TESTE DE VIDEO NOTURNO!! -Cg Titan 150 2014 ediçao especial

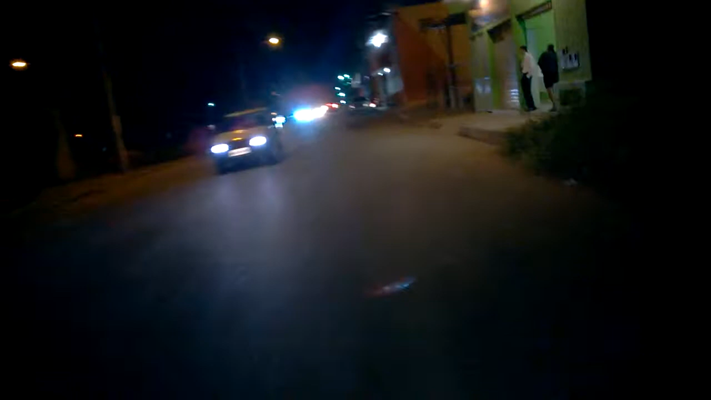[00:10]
o cara doido man bebe todos aí fica no meio da rua
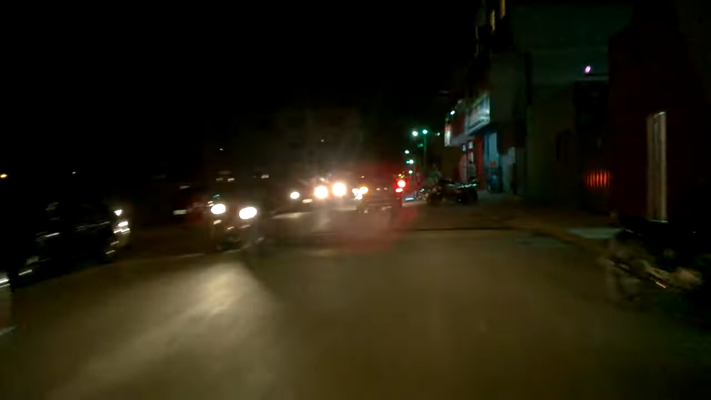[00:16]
oi e aí fazendo esse videozinho de teste agora de noite
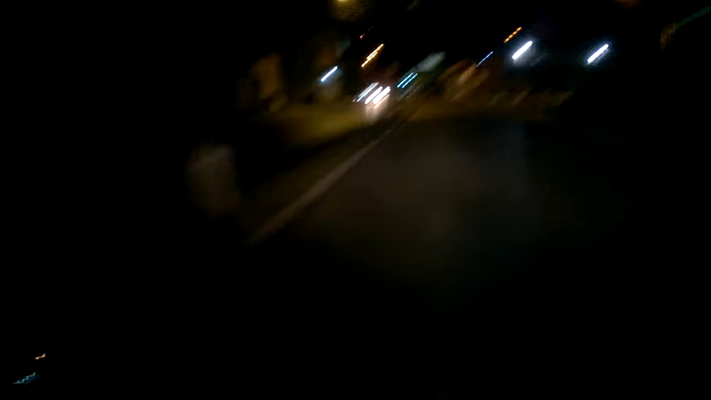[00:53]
não tinha nada para fazer eu vou testar como é que filme de noite é que fica né como é que filme é só apertar o botão já é passar para o barro planalto agora vocês conhecerem o cara